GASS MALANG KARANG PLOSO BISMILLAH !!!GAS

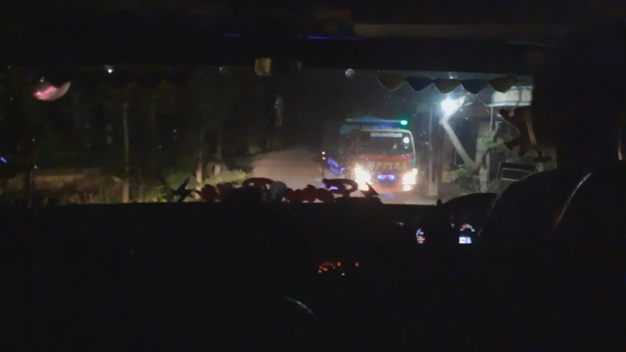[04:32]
Terus, spray, terus. Sini ada truk cilainya, truk
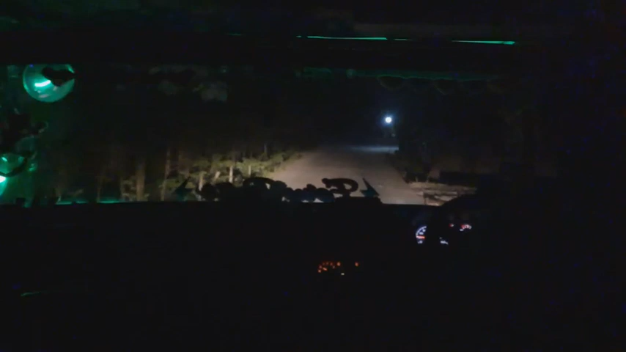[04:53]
gede, model truk gede ini ya sedeng lur, tapi mau press tenan. Super press.
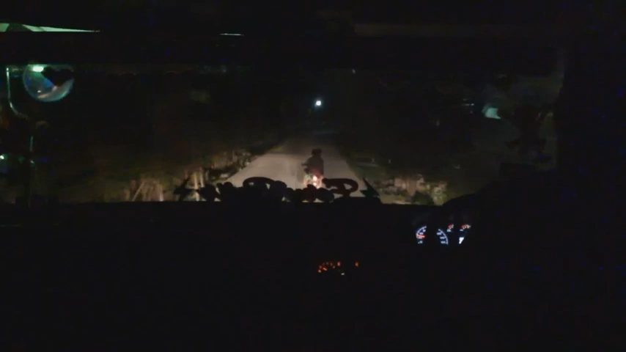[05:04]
Soalnya cuma seperti ini. Ini ya dikhawatirkan kalau ketemu truk besar masuk ya, truk besar itu truk gitu lur.
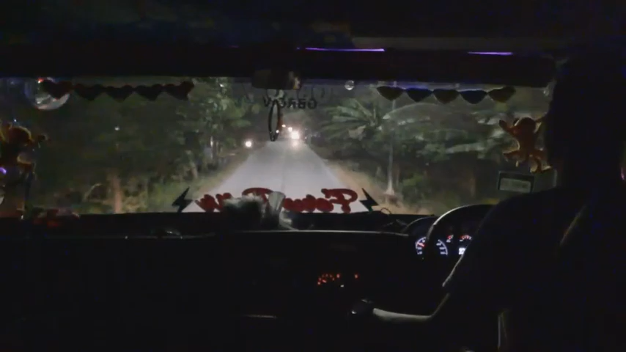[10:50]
Ini jalan-jalan sampai lampu merah nanti lho. Oke.
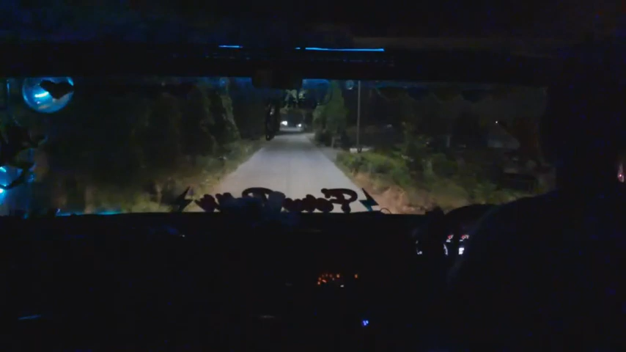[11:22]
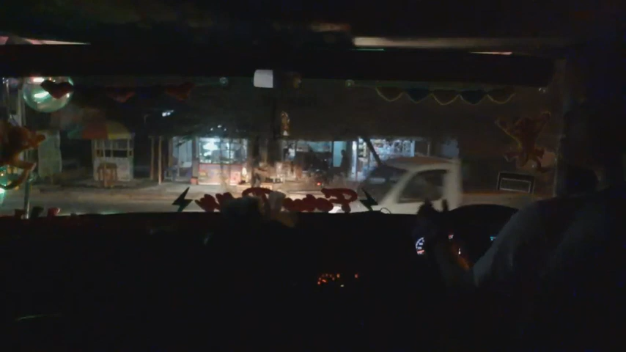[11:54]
Nah ini tembusnya lampu merah ini loh, tapi kalau malam nggak aktif ya lampu merahnya ini. Sudah malam jadi nggak aktif.
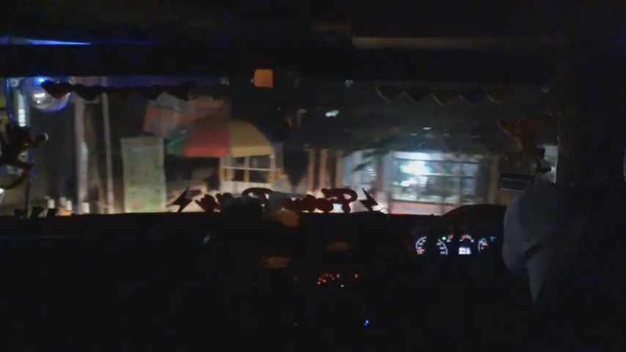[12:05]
Nah ini lampu merah Indomaret Ngerau.
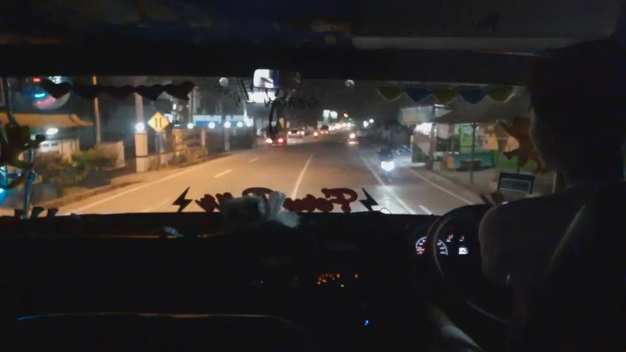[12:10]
Masjid besar ini, ada masjidnya. Masjid besar At-Taqwa. Oke. Nah, pokoknya wis terima kasih ya dulur-dulur guys, kabeh lur. Aku wis matur suwun selalu support channel khusus. Selalu ngenteni channel dulur ya tayang ya pokoknya. Sekurane iki tayange rada malam karena saya bikin videonya tuh mendadak malam kayak gini ya, guys.